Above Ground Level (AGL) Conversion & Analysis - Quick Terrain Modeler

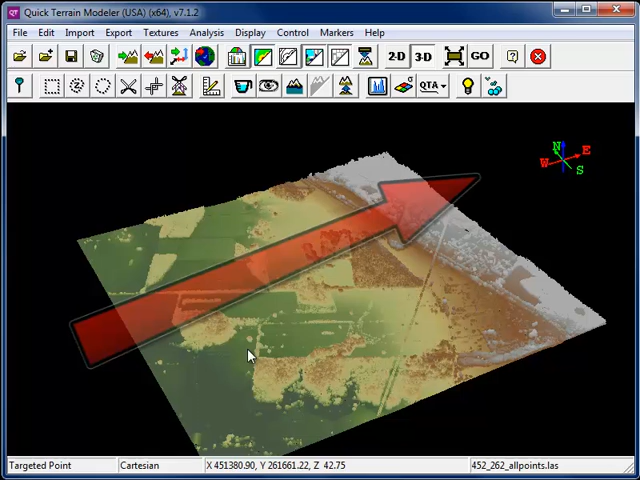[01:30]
You'll notice that in this point cloud, the elevation of the ground surface generally increases as we move from west to east. By using the AGL analyst tools, we'll be able to remove this effect. The AGL analyst tools are available under the analysis menu, AGL Analyst.
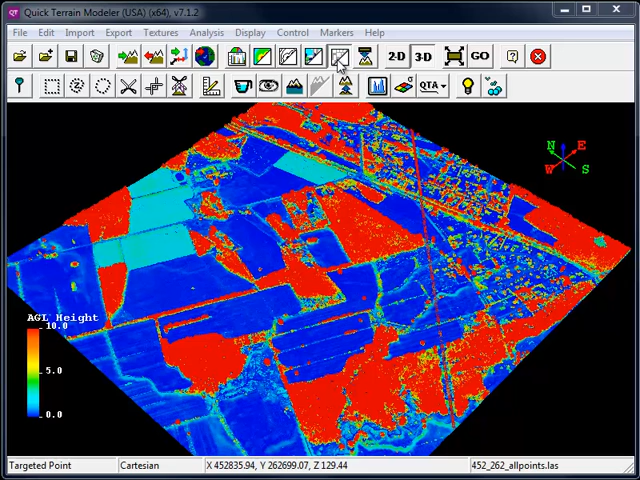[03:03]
Turning off the vertex colors, which stores the AGL symbology,
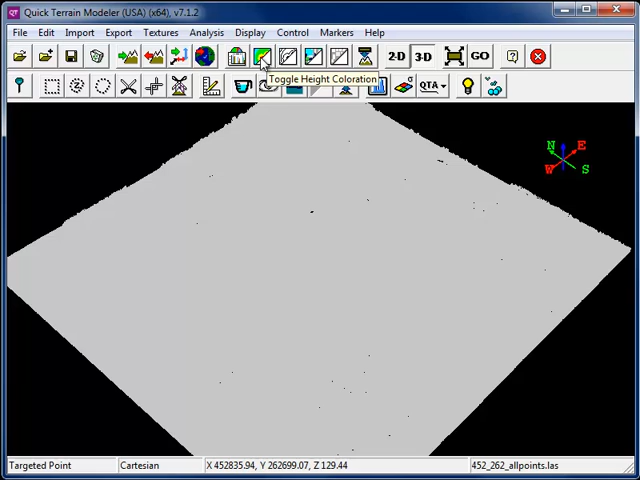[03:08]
and turning on the height coloration allows us to confirm that the AGL analyst has succeeded
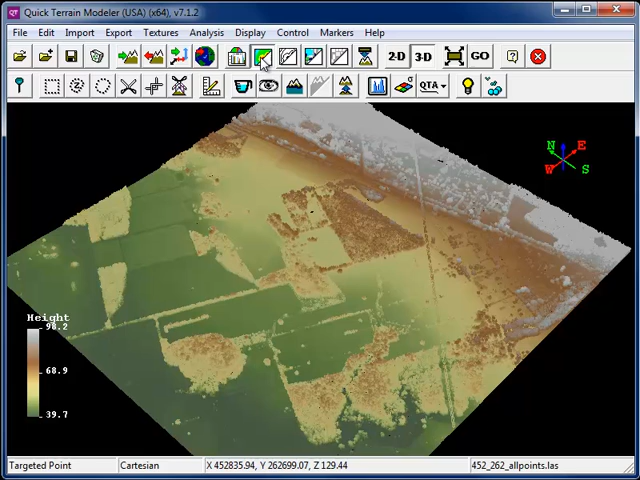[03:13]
in removing the elevation gradient that runs from east to west. Using the Point Query tool, we can find the AGL heights for individual points.
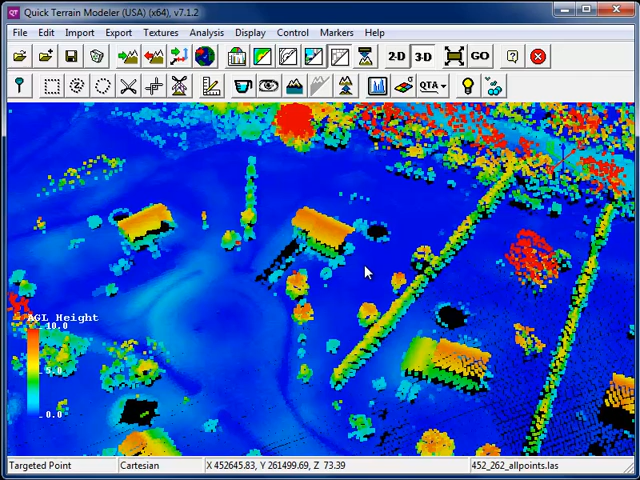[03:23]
To do this, hold down the Shift key, scroll the cursor over a point, and click the left mouse button. Within the Point Query window, scroll down on the right-hand side.
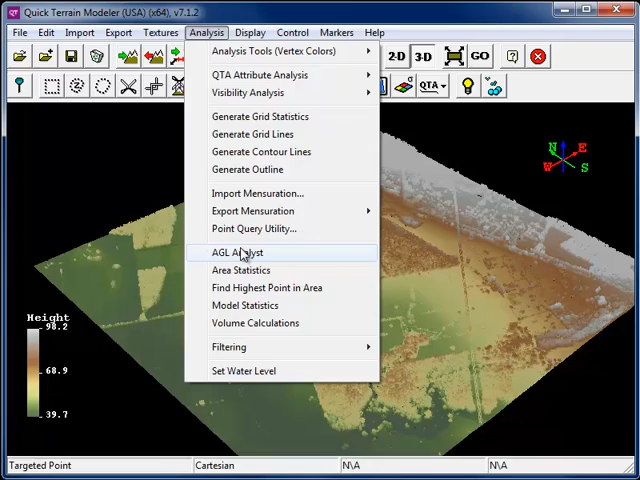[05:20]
I'm going to select the second radio button for Use External Model, and click on the button Select Model.
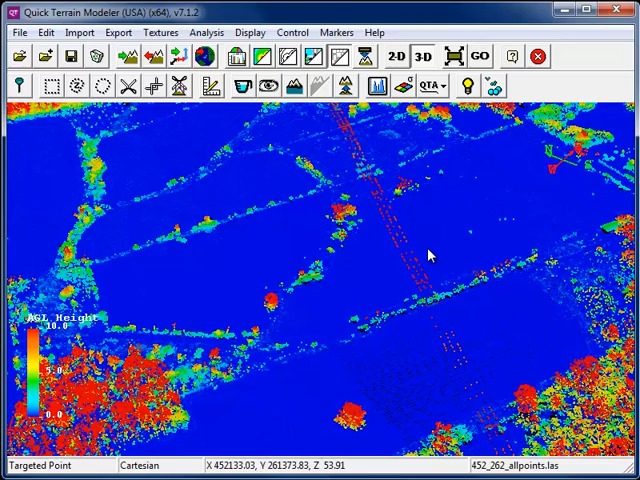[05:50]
we'll see that now that those issues have been resolved by using an existing surface model. Returning to the AGL Analyst tool, we'll now explore some of the AGL filtering capabilities.
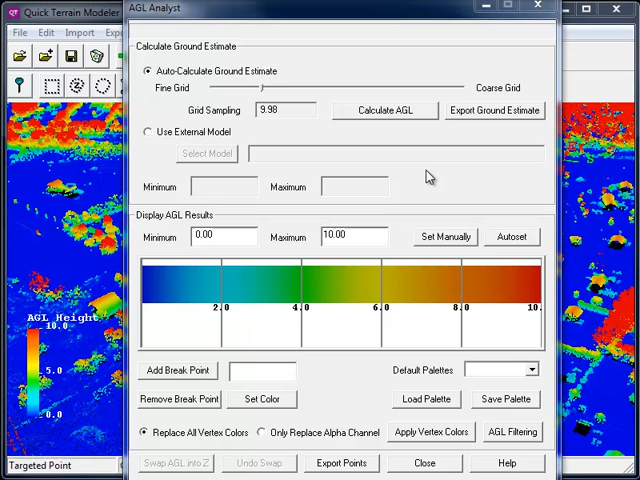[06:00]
To access these, click on the AGL Filtering button.
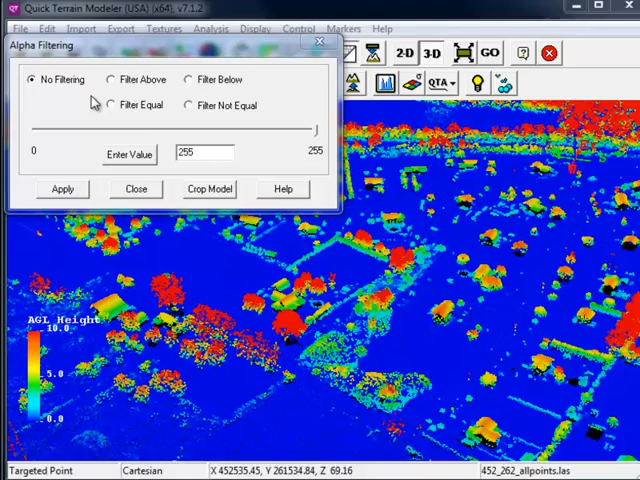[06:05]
The AGL filtering capabilities allow you to remove points from the model based on a set criteria. Let's choose to filter below. By sliding the elevation bar down, you can see that we continuously remove points based on the Above Ground Level elevation value.
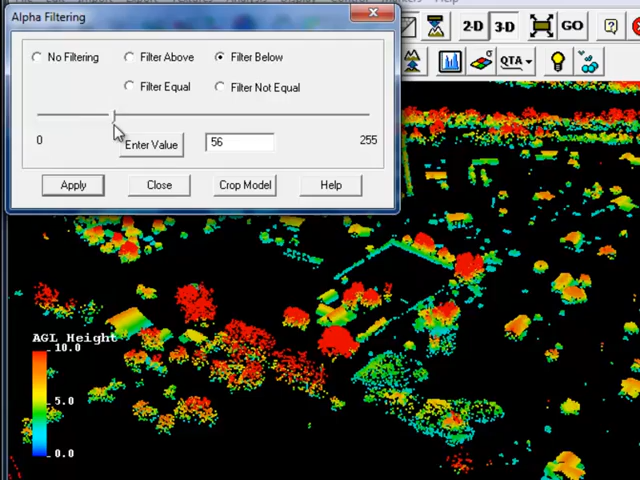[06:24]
Breakpoints allow you to symbolize points within a certain Above Ground Elevation class, and then even export those points.
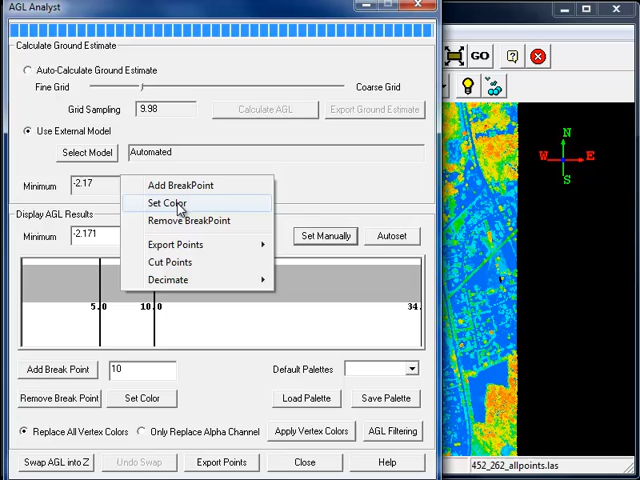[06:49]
Select the color and click OK.
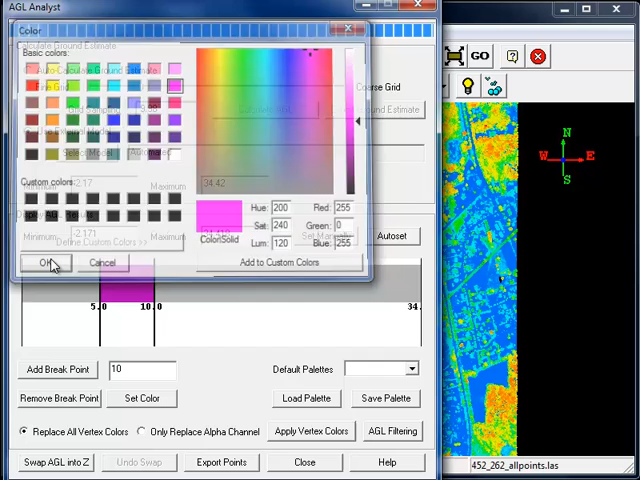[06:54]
Then click Apply Vertex Colors. Now our model displays in magenta all those points between 5 and 10 meters above ground.
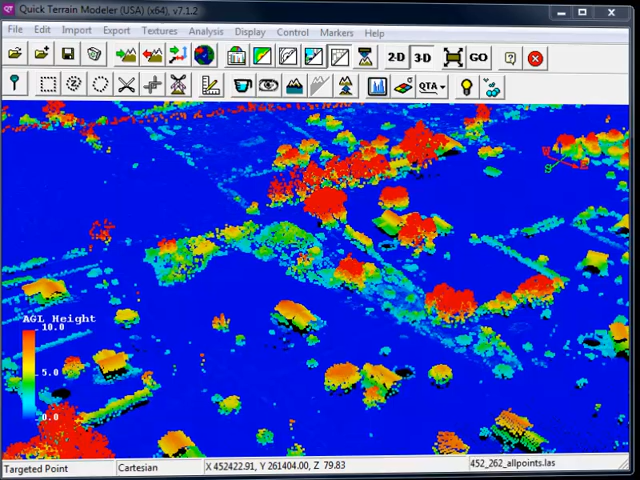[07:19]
As the AGL values are also part of the QTA Attribute Table,
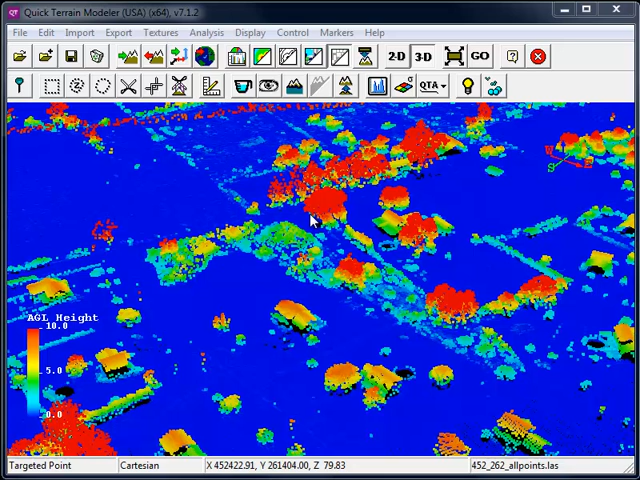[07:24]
we can use QTA Attribute Analysis to do similar AGL filtering. From the Analysis menu, choose QTA Attribute Analysis, QTA Continuous Attribute Filtering.
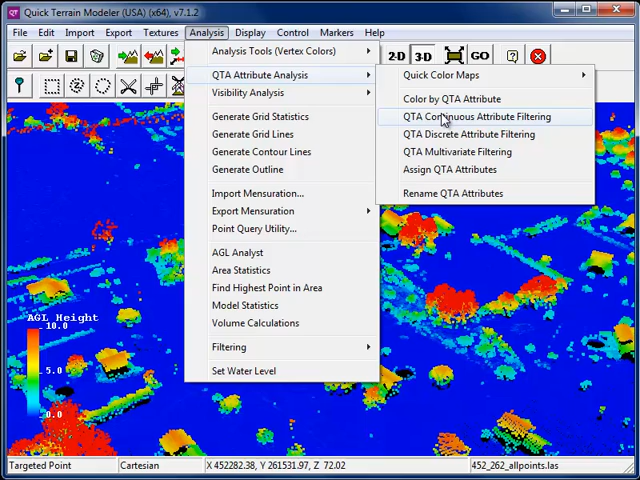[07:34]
From the drop-down menu, choose the AGL attribute.
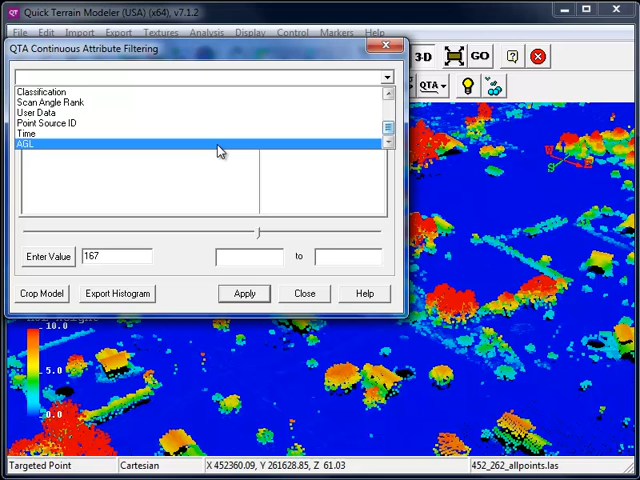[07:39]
Let's select Filter of Love. Just as we did before, by sliding the bar, we can continuously remove points from the model.
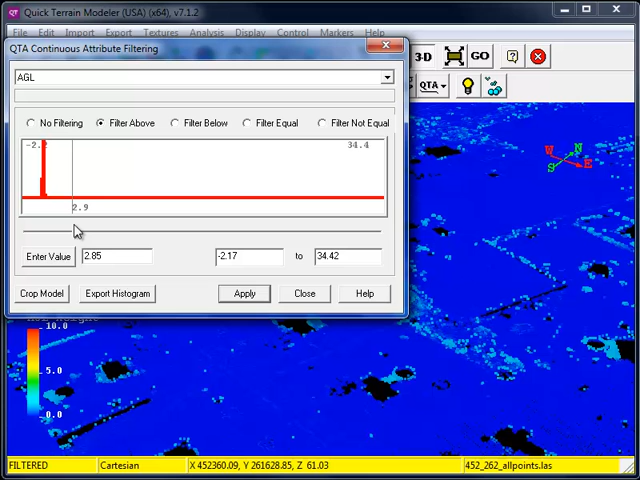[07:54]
Just as with the AGL filtering, you can even choose to crop the model. This will make the attribute filtering changes permanent.
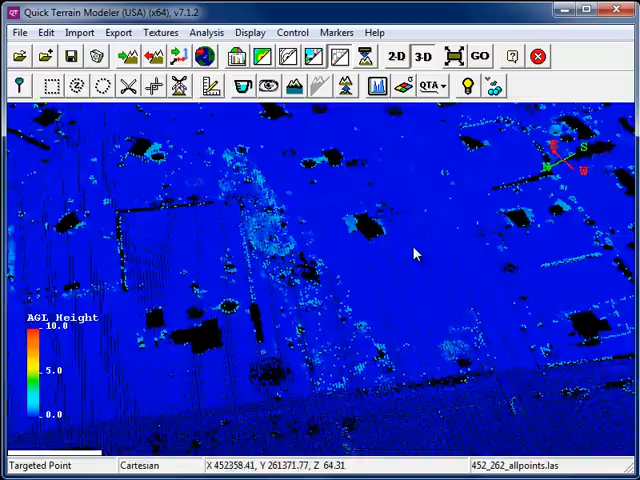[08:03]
AGL filtering techniques can be applied to locate obscured features.
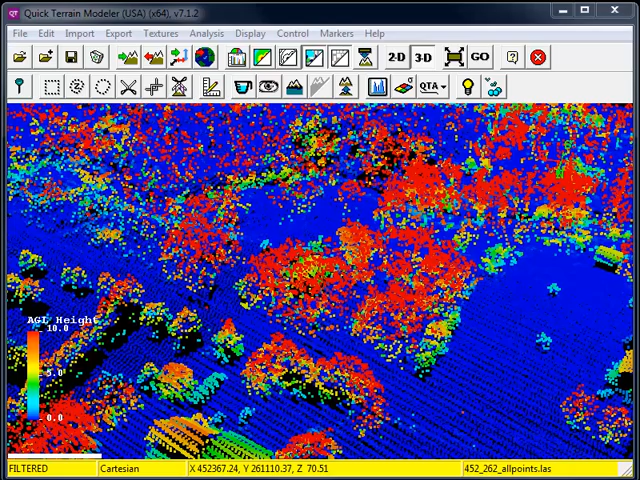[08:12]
In this case we're peeling away the tree canopy to reveal a structure that would otherwise be undetectable.